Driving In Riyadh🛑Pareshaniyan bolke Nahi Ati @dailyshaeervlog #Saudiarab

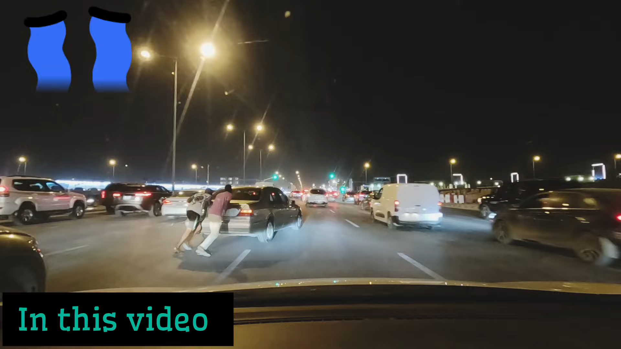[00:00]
سگنل پر خراب ہوتی ہے تو یار سگنل بند ہو رہا ہے ان کی وجہ سے لیکن ابھی کیا کر سکتے ہیں دانے
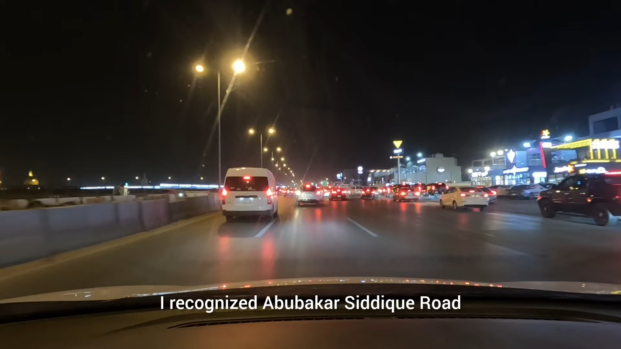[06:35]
برابر پہچانا میں ابوبکر ستیق روڑ ہے اور ابوبکر ستیق روڑ پر سب سے بڑا اشارہ میرے کو یہی لگتا ہے کیونکہ یہ بہت بڑا ہے بہت ٹرافک زیادہ جام ہوتا ہے یہاں پر
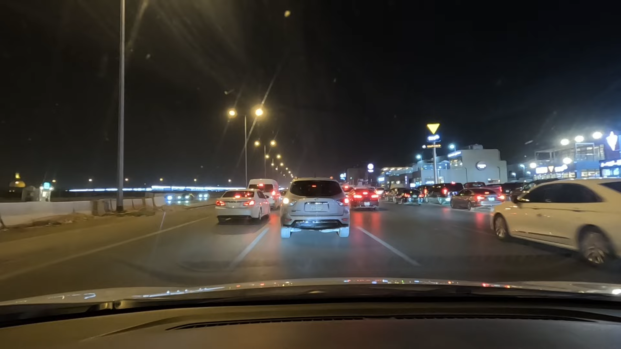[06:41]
اور یہاں تعمیمی مارکٹ بگر آئے پتہ نہیں ابھی مہاں تک پہنچنے میں کتنا ٹائم لگ جائے گا سگنل تک پہنچنے میں
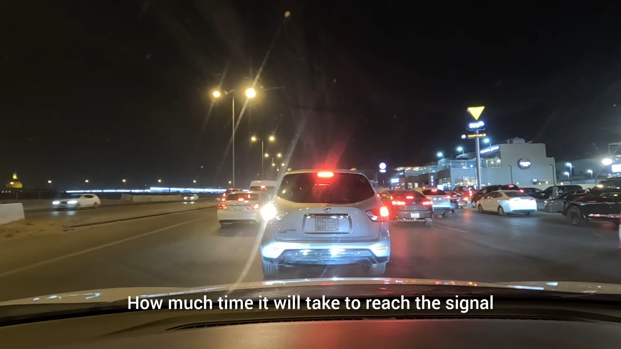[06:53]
یار سوکے اٹھاؤں اس لیے بات بھی دیکھوں گھڑ بڑ کر رہی ہے بند ہو گیا سگنل بند ہو گیا کتنا دیر کے لیے پتہ نہیں کھلتا ہے سگنل بند ہو گیا یہی روڑ سے سیدھا میرے کو جانا پڑے گا نو منٹ کے لیے چلانا پڑے گا گاڑی نو کیلومیٹر پھر جا کر کے میں پہنچوں گا وہ لوکیشن پہ جہاں پر میڈم کو چھوڑ کے آیا تھا بہت آگے بہت اندھے اس میں یعنی لاسٹ ایریا ہے نرجس کا لاسٹ ایریا ہے
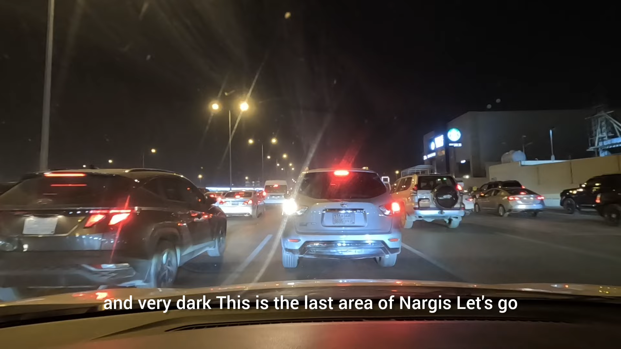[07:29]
چلتے ہیں بھئیہ سگنل کھلنے تک انتظار کریں گے انسان انسان کی سب سے زیادہ پڑتی ہے نا ایسے ٹیم پہ پڑتی ہے جیسے جب دیکھو اس طرح سے گاڑی سگنل پہ خراب
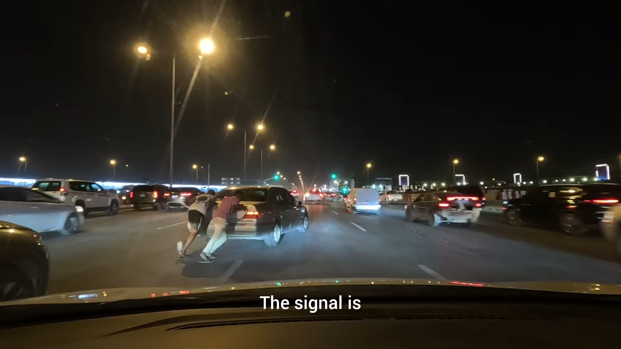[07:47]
ہوتی ہے تو یار سگنل بند ہو رہا ہے ان کی وجہ سے لیکن ابھی کیا کر سکتے ہیں کچھ نہیں کر سکتے چلو پھر کراس کرنے تو ان کو اللہ رحم کرے اللہ رحم کرے ایسے ٹیم پہ بہت خطرناک طریقے سے بندہ پریشان ہو جاتے
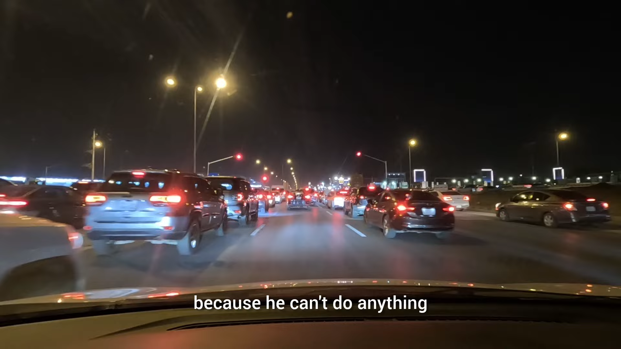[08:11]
کیونکہ کر کچھ بھی نہیں سکتا ہے نا گاڑی خراب ہو گئی سگنل کے پاس تو گاڑی سائیڈ میں لینا ہی پڑے گا ورنہ اس کی وجہ سے بہت ساری پرابلوم سا سکتی ہے
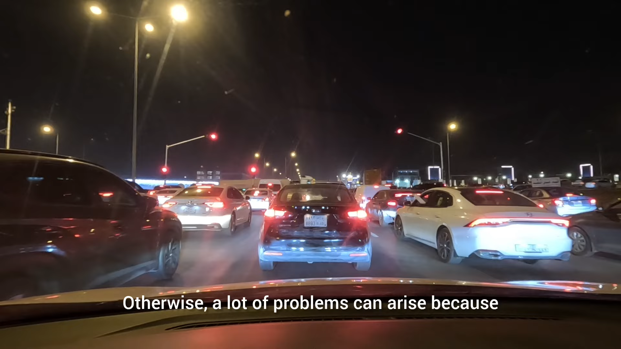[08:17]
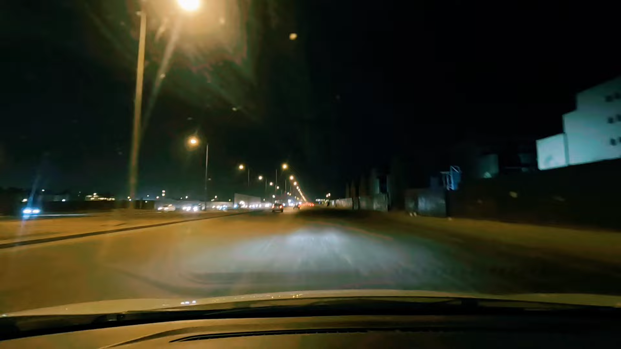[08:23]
یہ ہے ابوبکر صدیق روڑ کا کا اینڈ ایریا یعنی آشٹا لاشٹا ہدا یدر سے سیدھا جائیں گے تو ہم جائیں گے پنبان سائٹ میں
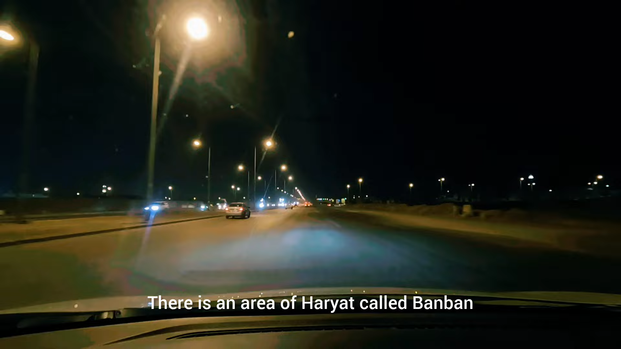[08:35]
ہریات کا ایک ایریا ہے بنبان کر کے انکل سلمان کنگ سلمان پارک ہے ہموں کی ماں بے وہ سائٹ میں ان کوڑ ریور
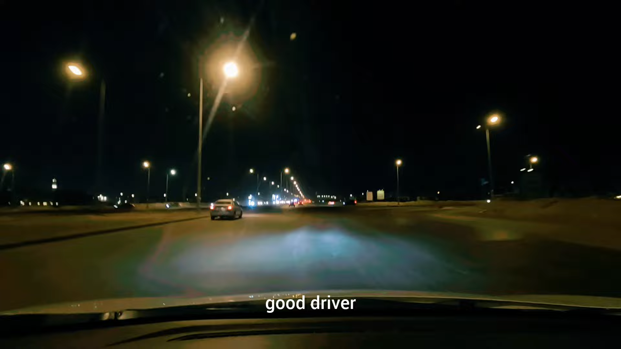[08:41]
ہاتھ میں گاڑی یہ کہاں پر بھی جا سکتے ہے what is this called duty سعودی عرب میں ہوتے اور میں کام کرنا آسان باتیں دیکھ رہے ہو گاڑی لو اور کدھر بھی گومتے رو بس جتنا پیٹرول بھی سستا ہے نا سعودی عرب میں پیٹرول بھی کون سا مہنگ ہے
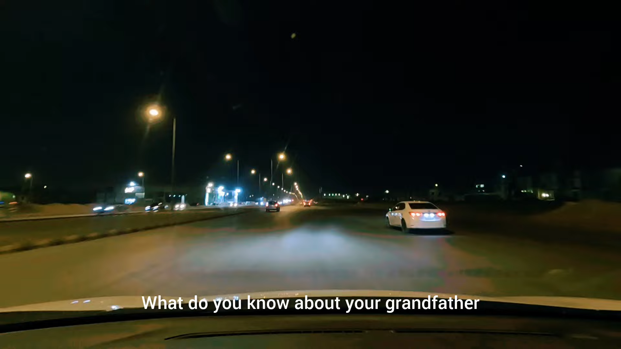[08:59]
گھومتے رہو اپنے نانا کا اپنے بابا کا کیا جاتا ہے نہیں نہیں صحیح بات ہے نہیں کمنٹ میں بتاؤ ابھی میرے کو اور پانچ میریٹ لگنے والا ہے وہ لوکیشن پر پہنچنے کے لیے جیسے جیسے میں آگے بڑھتا رہوں گا وہ اسے بیسے گھر ختم ہوتے رہیں گے یعنی نوے نوے گھر بن رہے ہیں ابھی تو شروعات ہوا ہے لیکن جو بندہ نیا ٹریور اس ایریا میں آئے گا نا وہ یہ لاسٹ میں ہے دیکھو میں ریاد کے
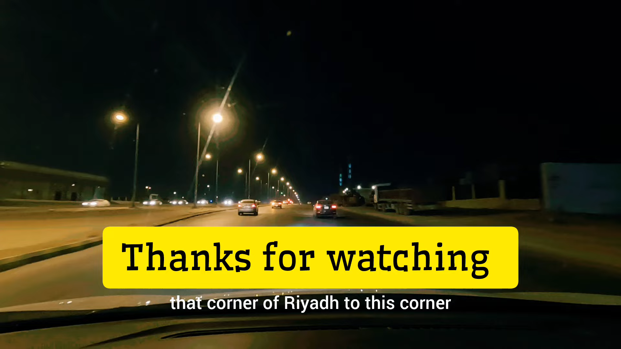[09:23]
وہ کونے سے یہ کونے کو آیا ہوں ابھی میں ریاد کے دیراب والے سائٹ سے شمال میں